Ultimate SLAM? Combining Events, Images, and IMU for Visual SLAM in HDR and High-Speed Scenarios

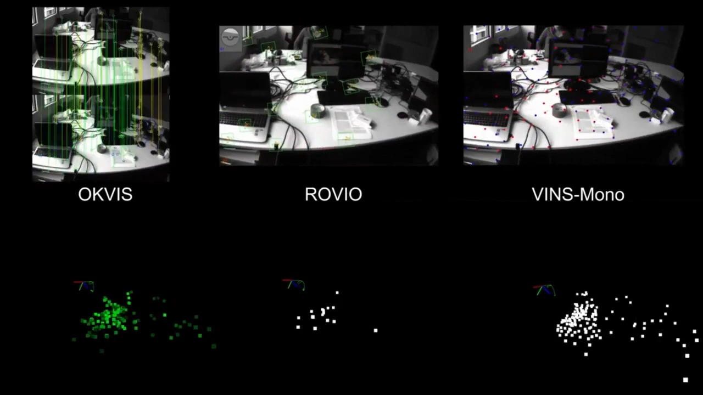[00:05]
Today, visual inertial odometry systems still fail in high speed and high dynamic range scenes.
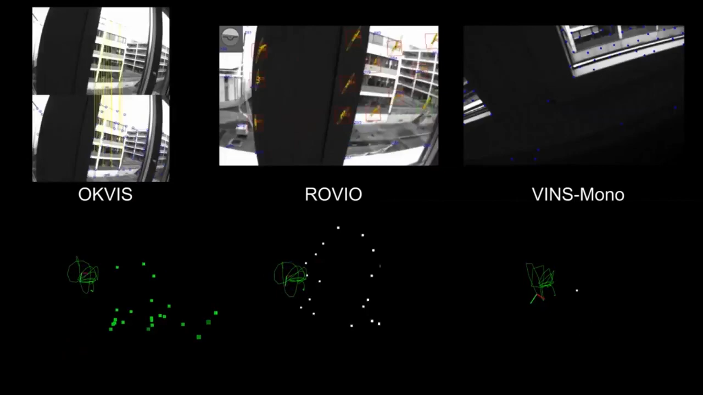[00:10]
In this example, the camera was shaken fast in an office.
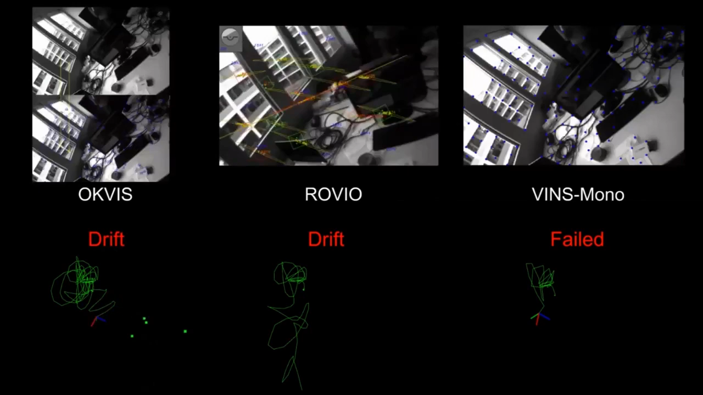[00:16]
Because of motion blur of the camera and strong light changes in the scene, no state-of-the-art visual inertial system is able to track the camera accurately.